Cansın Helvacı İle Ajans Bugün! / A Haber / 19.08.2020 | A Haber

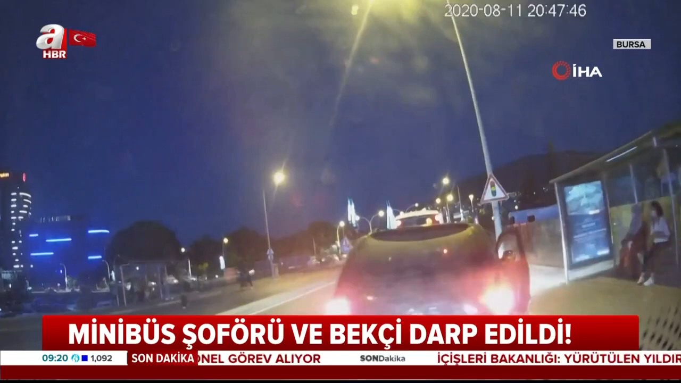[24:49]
Polis var. Polis. Polis. Polis. Durmuyor lan. Vurma bana. Ne durmuyor. Çamlıcağın beni durmuyor. Yer Bursa. İki kişi iddiaya göre durakta durmadığı için araçlarıyla minibüsün önünü kesti. Aç lan kap. Ne oldu? Hiçbir duraçta niye durdun?
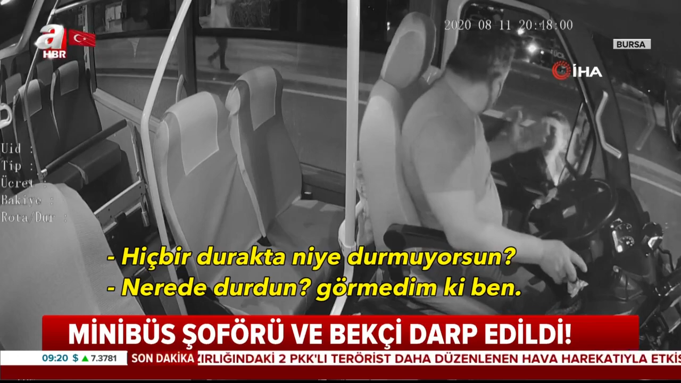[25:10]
Nerede durdun? Görmedik mi ben? Seni çamlıcağın beni takip edin. Lan doğru. Ne var? İkili tehditler savurup şoförü darp etti. Ne durmuyor? İnaş. Görmedi.
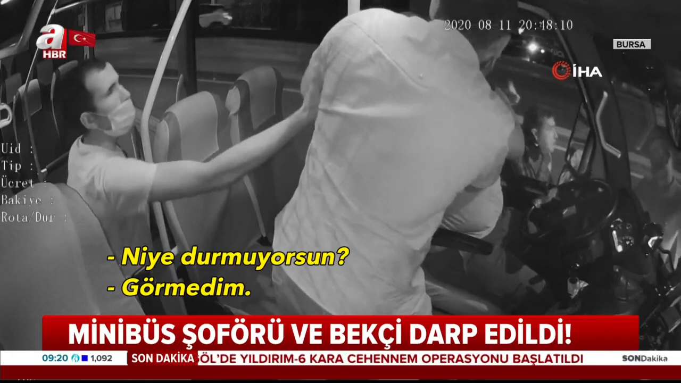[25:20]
Görmedi. Bak şimdi durmuyor. Evet görmedi.